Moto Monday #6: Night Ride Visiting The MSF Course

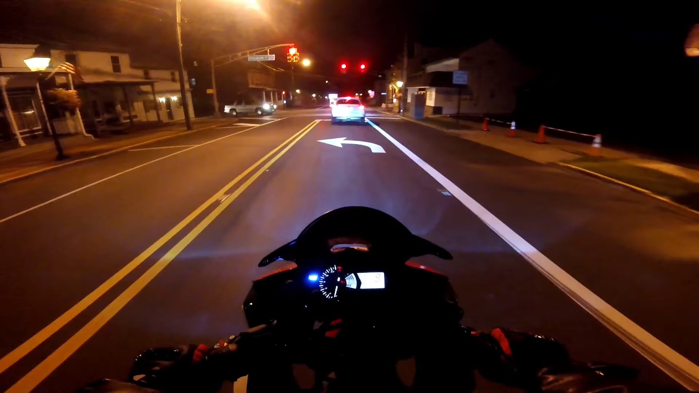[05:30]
If not, then this won't even make it into the video. So yeah, guys, there's not much light here, as you can see, so this is where we're going to be ending the video and calling it a day.
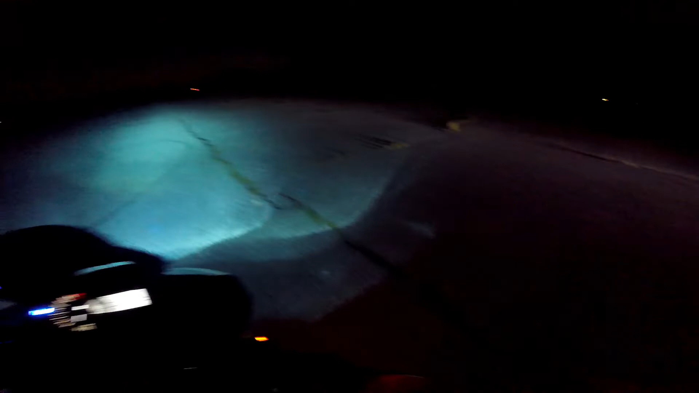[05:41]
We're going to try to get out here earlier next time, and that way we can show you guys what that course actually looks like. Although it does look like there is some overgrown forestation happening right now, but you can see all the lines on the pavement. They all actually mean something and represent something.